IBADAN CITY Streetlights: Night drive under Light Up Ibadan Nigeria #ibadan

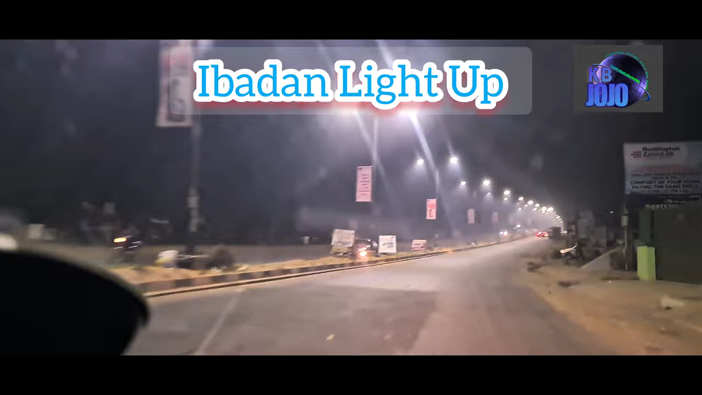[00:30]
nighttime in Ibadan. It appears the government of the state is really determined and got this ambition right.
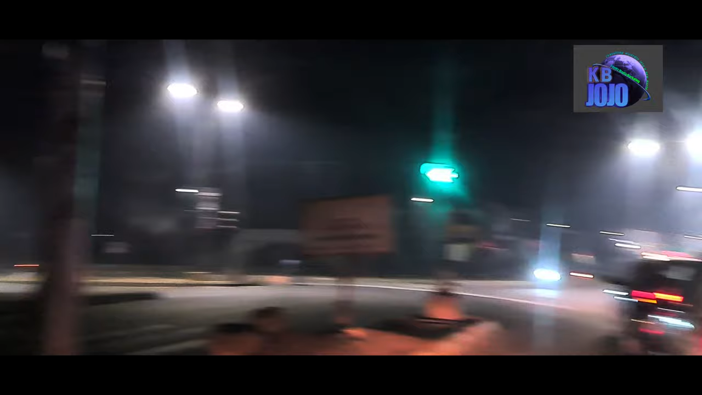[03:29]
See how well lit challenge is. We take a call now, drive challenge. That's Felele. And this is challenge area. And this is ring road at night. Well late, but like, this is night. Look at all this place, it's everywhere is dark, but see how Ibadan looks like at night.